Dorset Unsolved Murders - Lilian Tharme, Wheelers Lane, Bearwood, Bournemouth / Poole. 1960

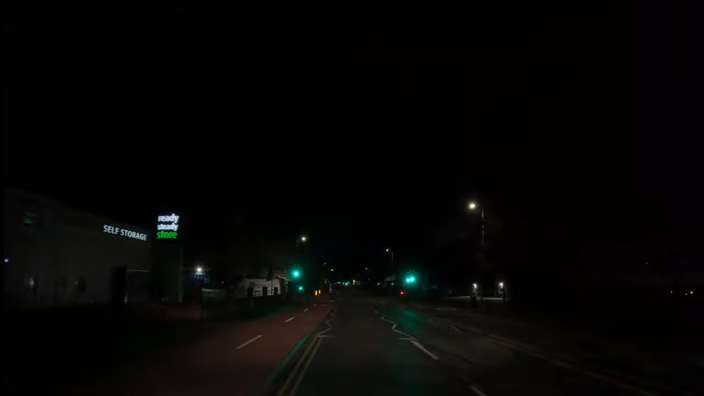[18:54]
the Morris was driving up Wallisdown Road now Wallisdown Road again wouldn't be as busy as what it is now I've done it at night time to give you an idea of what it was like it probably wouldn't have been as lit up as what it is now and there wouldn't have been so many vehicles on the road there's quite a lot of industrial buildings there's just going past there's a car dealership on the left hand side but here I believe is where Lillian would have been coming out of the dance hall this is where I believe she was struck and then she was put into the vehicle
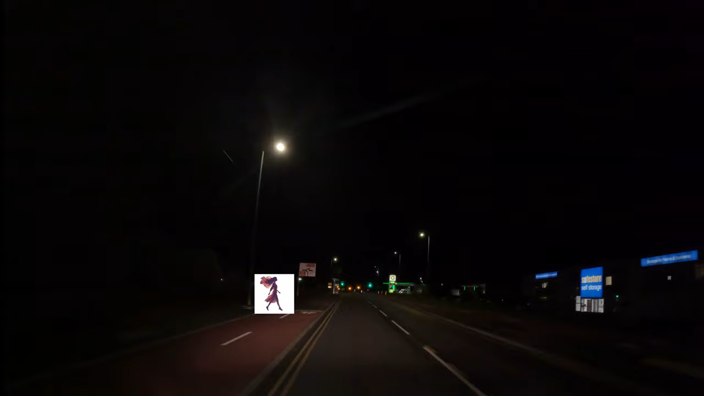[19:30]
partially stripped and then the perpetrators then carried on going towards Knight and Heath Golf Course you've also got to understand this area has changed a bit I don't think there was even a roundabout there at the time this happened certainly wouldn't be as busy and as large as what it is now
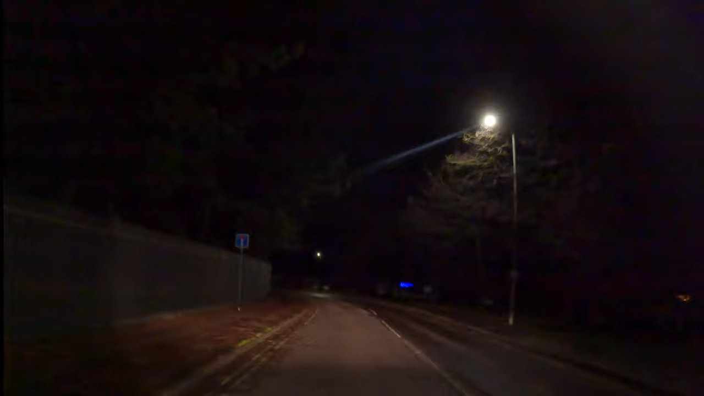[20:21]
also along this part of the road there was found a pile of clothing I estimate that it would have
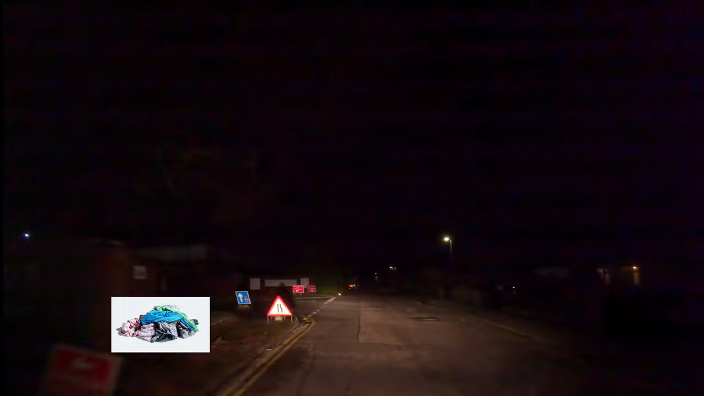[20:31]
been roughly here from the notes I'd read so a pile of clothing was left along with a little bit a few bits and pieces from the dance including a pink elephant now a pink elephant wasn't I didn't think was particularly relevant apart from the fact that they knew Lillian had taken it and it was found there but the relevance really was more of her clothes being found there so this is Francis Avenue this is the road that leads to the golf course
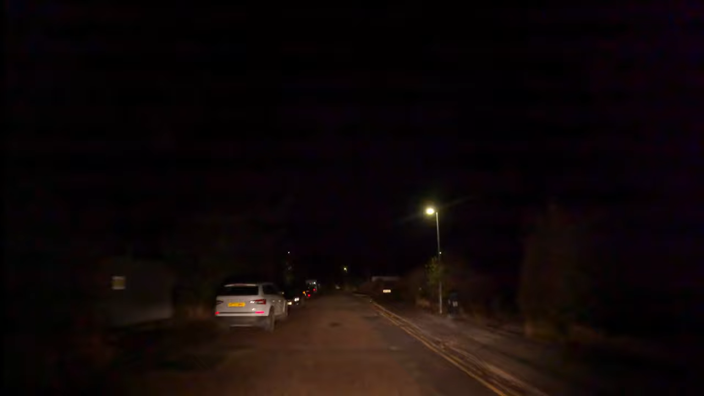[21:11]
the street lights possibly could have been there at the time I don't really know but certainly there wouldn't have been the vehicles as you can see that are parked on the side of the road there there is some older houses to the right so they would have been there and I know that there were certainly houses down by the golf course because a greenkeeper etc.